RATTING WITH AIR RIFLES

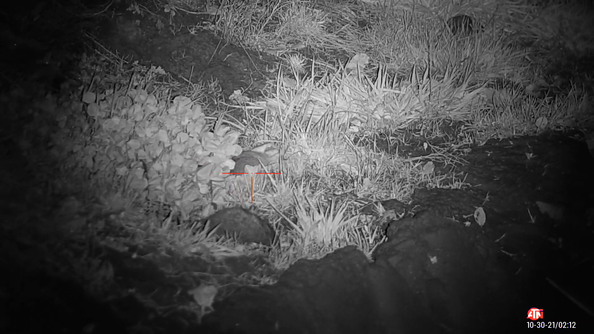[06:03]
big mistake for that rat there.
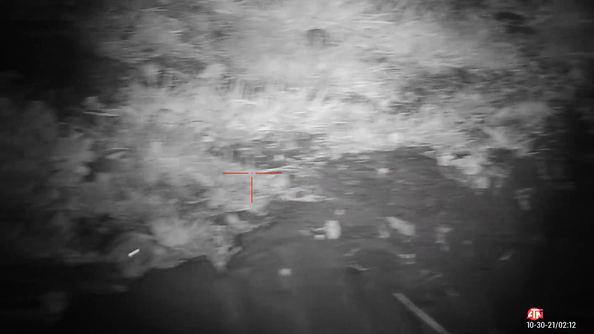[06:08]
Lucky on the first one, that was my last pellet in the mag. It was reloaded and it was still sat there.